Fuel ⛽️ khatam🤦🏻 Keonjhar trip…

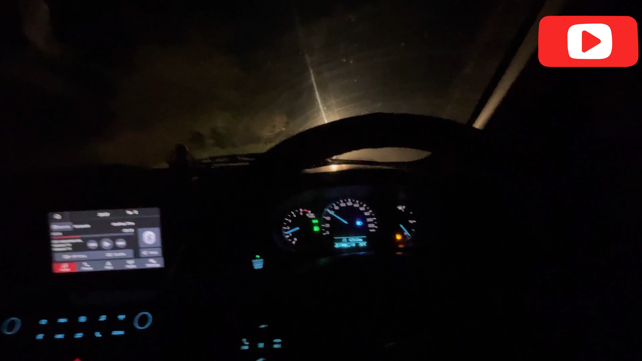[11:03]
मेरा टंकी हो गया फुल मेरा कार तो चाहिए अभी क्यों वाह वाह वाह वाह चलिए अब तो कार का फ्यूल भी खत्म होने वाला है आगे डालेंगे पहुंच चुके अभी भद्रक पहुंच चलो और एक घंटा के टाइम लगेगा पर और ये 60-65 किलोमीटर अच्छी
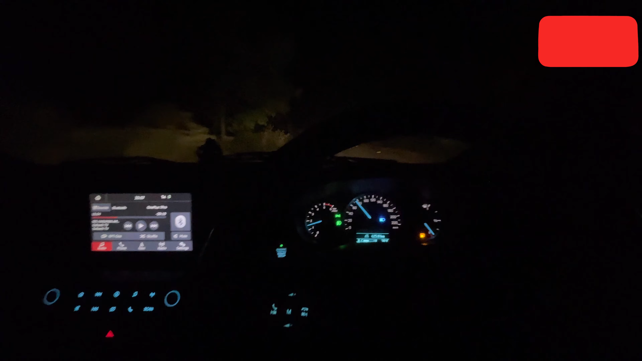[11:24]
रास्ता भी बहुत खराब है स्टार्टिंग ही जो मैंने पुरवान में थोड़ा बहुत भला रास्ता भद्रक बहर वाले सर तो बहुत ही खराब रास्ता